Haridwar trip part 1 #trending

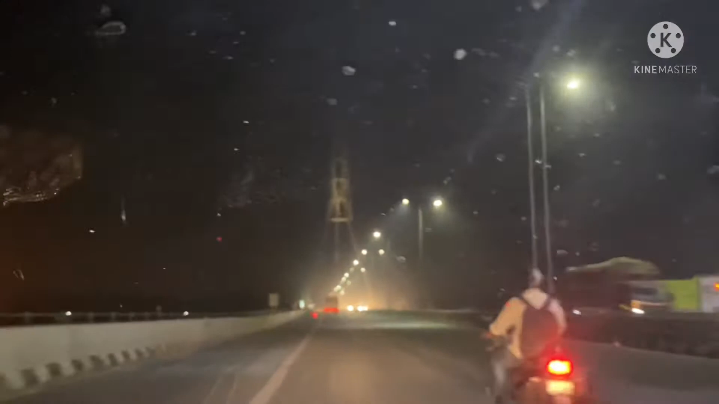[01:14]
तो भाई यह है दिली का सिगनेचर बेज यह चुके हम जमना जी पह हैं इसके निचे तक आए ते हम हो यार मारा शीशा खराब हो रखा ना आम उस तरफ थे हुआ अड़ेते मतले हैं
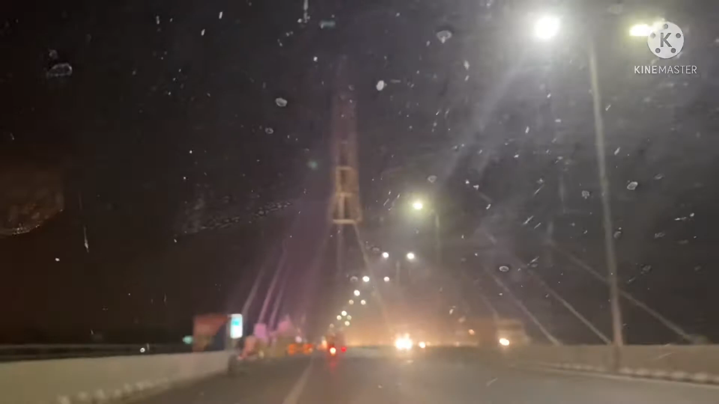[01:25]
अड़ेते गए तो खीनेचर बेज जख लेगे जो अटरा है और निचे था निचे तक अ�
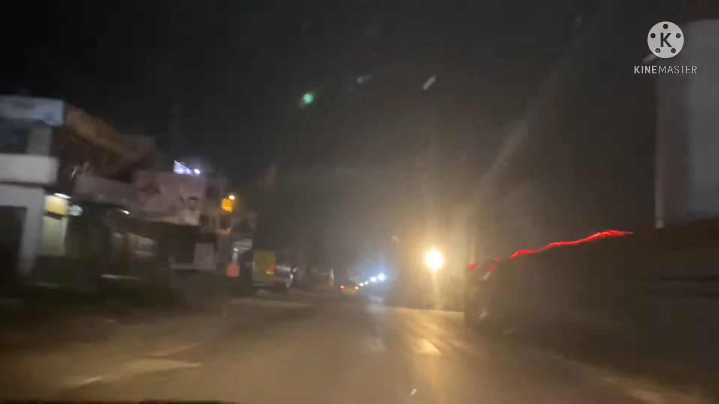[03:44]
पूरा रोड खराब है पूरा रोड यह बता ने क्या मैट्रो का काम चल रहा है यह तो देखते हैं
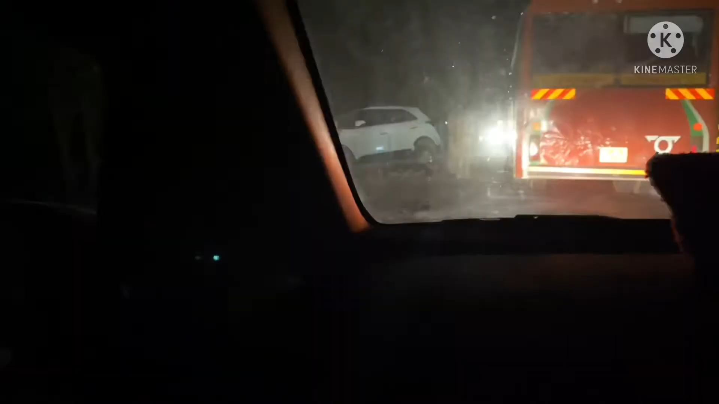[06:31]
देखो ऑई एक्सीडेन्ट हो चुका है यहां पर
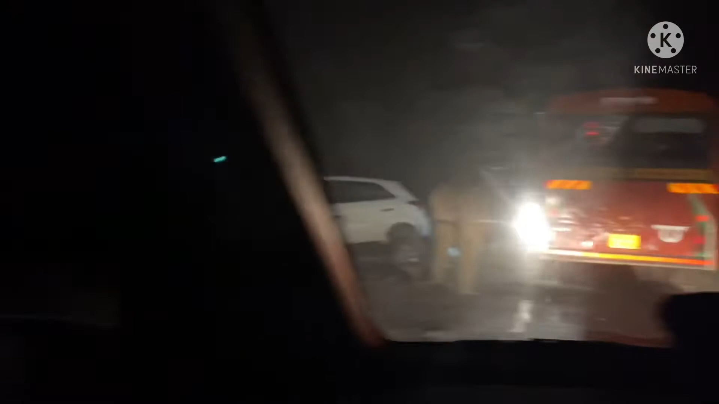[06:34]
बहुत बरी अरृट ओर यह भाई आद में मरा पड़ा नीचे चलागड़े हाँ
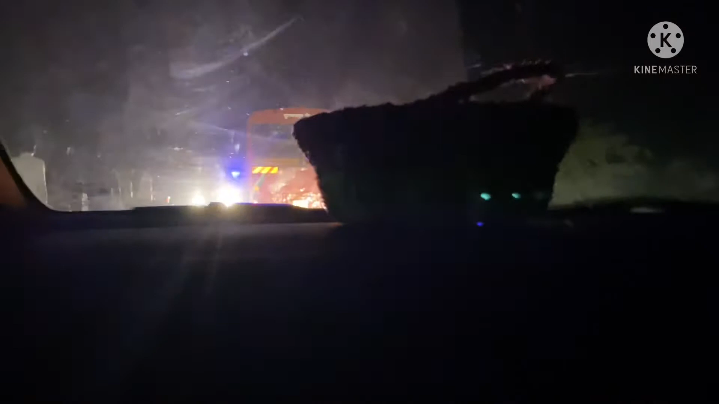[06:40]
इसपराह पराद हो रखाय को जबर्दस्ति एक्सीडेंट हो रखा रह यह